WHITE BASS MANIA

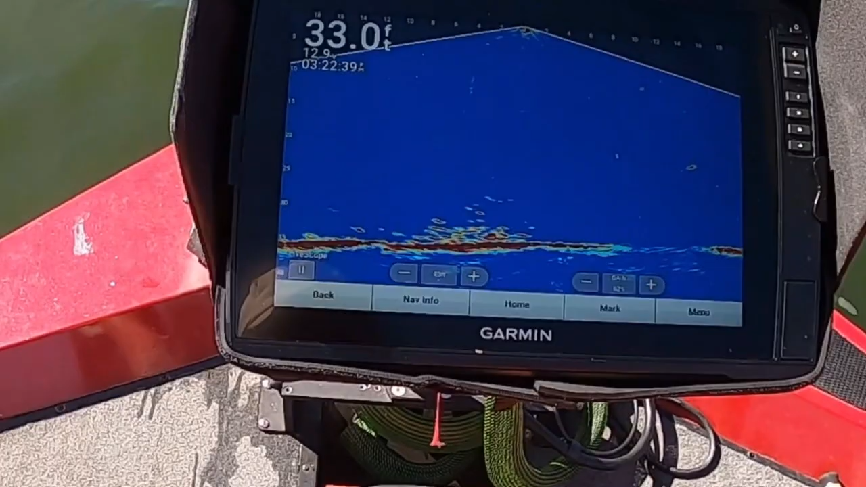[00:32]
On screen: depth 33.0 ft
Yeah. Oh, what we got here?
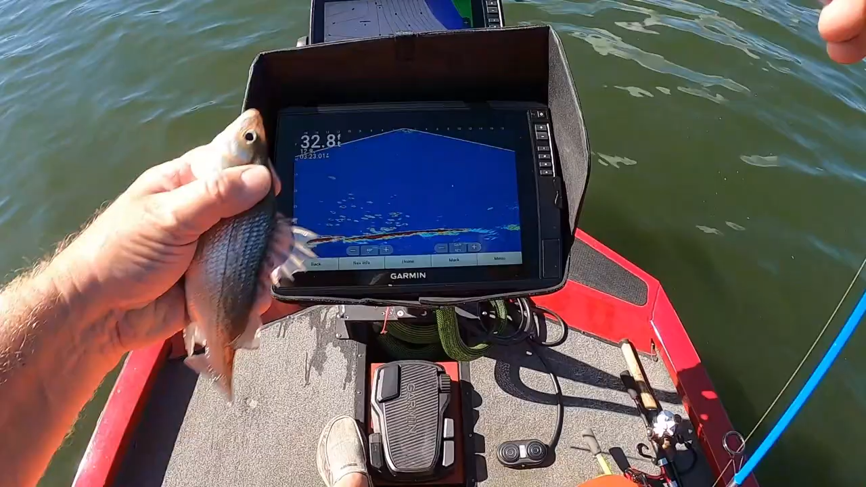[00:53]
White bass on the bottom. Look at a whole bunch of them.
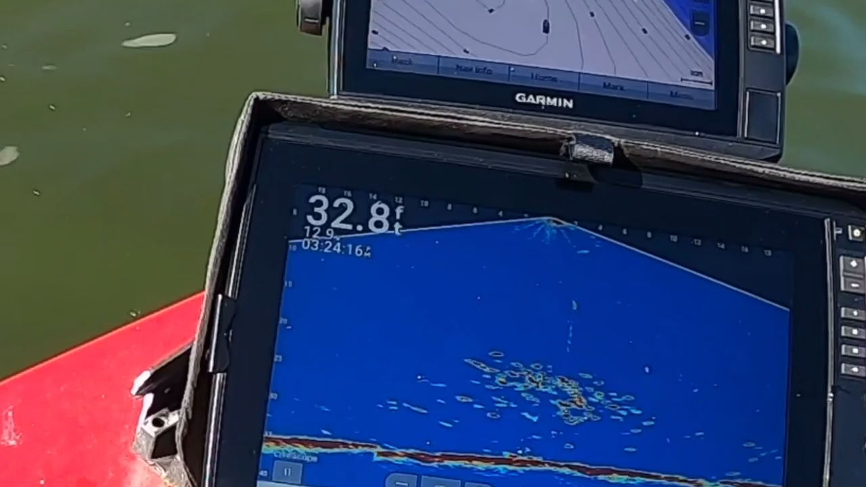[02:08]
On screen: depth 32.8 ft
Huh, look at them in there. Yeah, come on, hit it. They just had it.
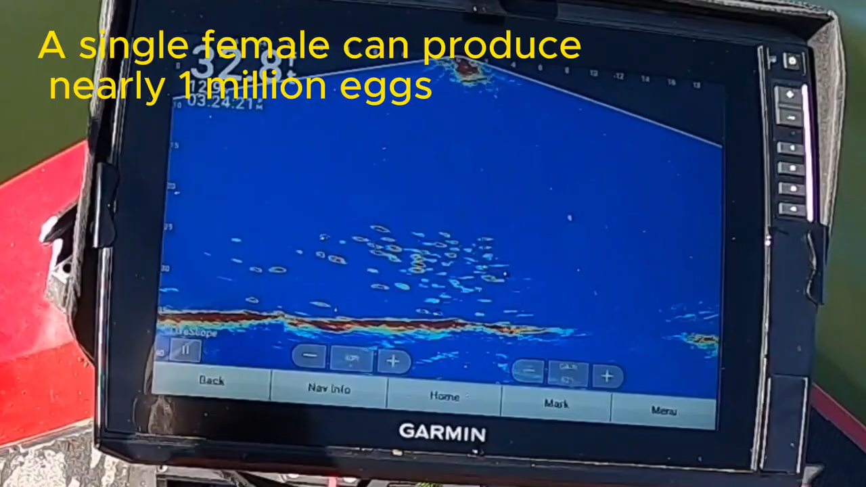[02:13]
Might be a bass in there.
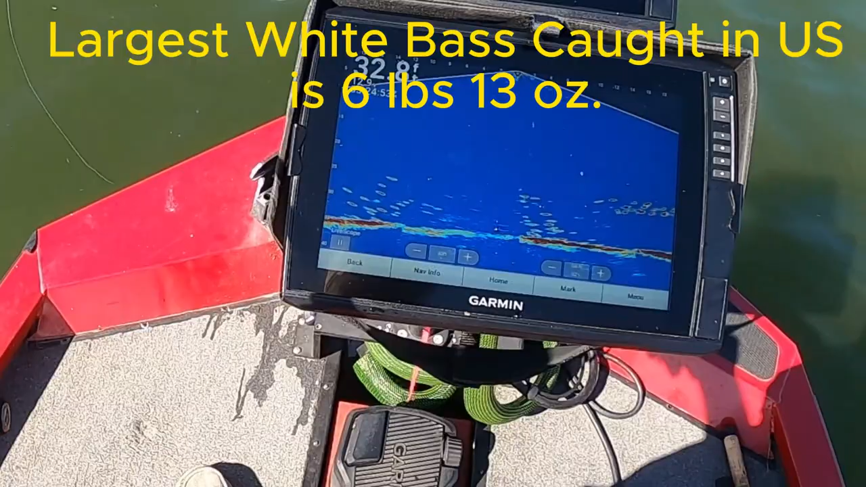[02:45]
Get them coming over here. Look at all those bass. Those are white bass. Yeah, you got that. Here he comes up. Yeah, they're little.